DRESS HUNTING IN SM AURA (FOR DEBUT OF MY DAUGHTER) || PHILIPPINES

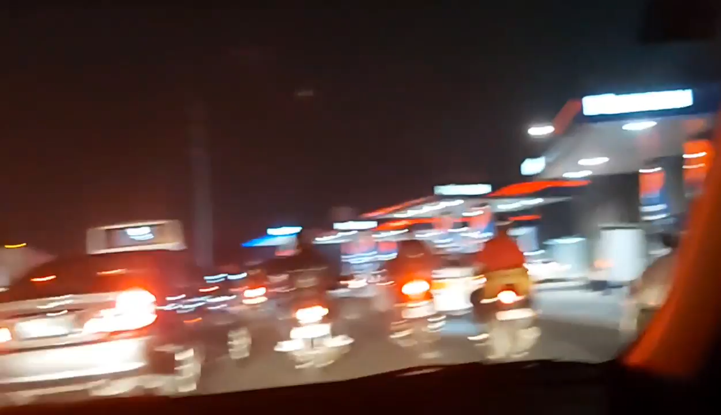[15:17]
Talaga hindi yan yung napunta. At siyang tagal sa trapiko, 8 minuto. Gulat naman tayo nito.
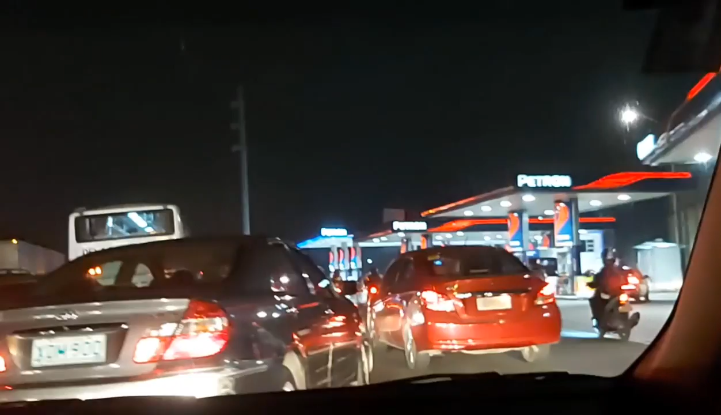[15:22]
Oh my God. Oh my God. kilometro. Manatili sa kaliwa patungong ito, South Luzon Expressway, SLEX South Entry.
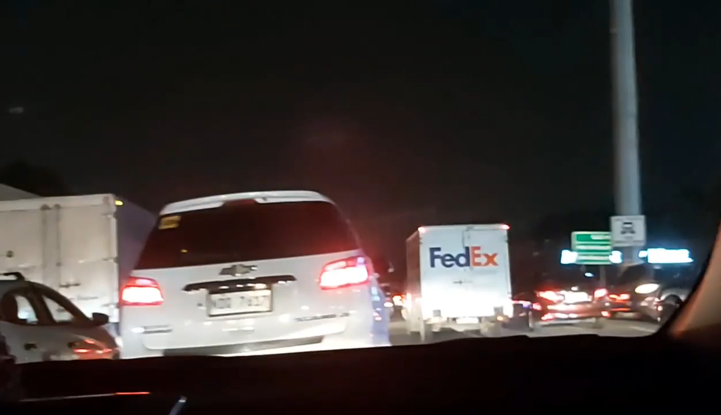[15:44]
Traffic palabas ng ano.
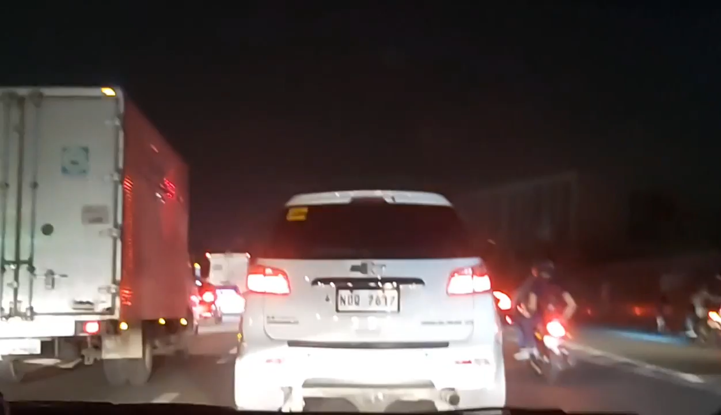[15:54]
Pikutan sana dito sa kabilang matraffic. Sa ating yun. Sa bando naman kayo. Ah, naantok na ka.